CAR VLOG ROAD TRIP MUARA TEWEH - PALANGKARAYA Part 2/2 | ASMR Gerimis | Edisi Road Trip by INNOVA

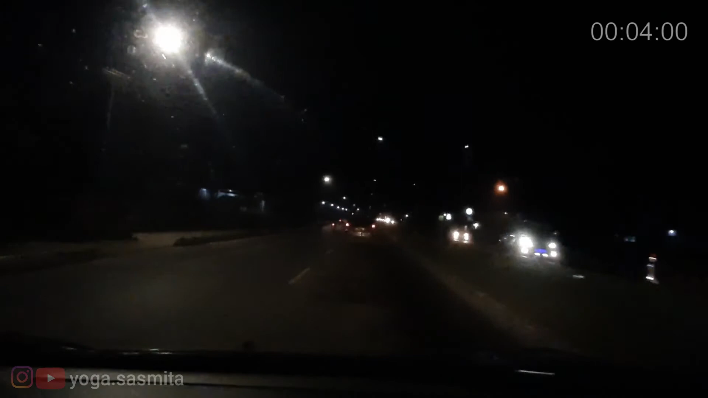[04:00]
Kita sudah sampai di Jalan Cilik Riwut, kilometer berapa ya? 3. Sebentar lagi sampai di Jalan Tingang, Palangkaraya, teman-teman.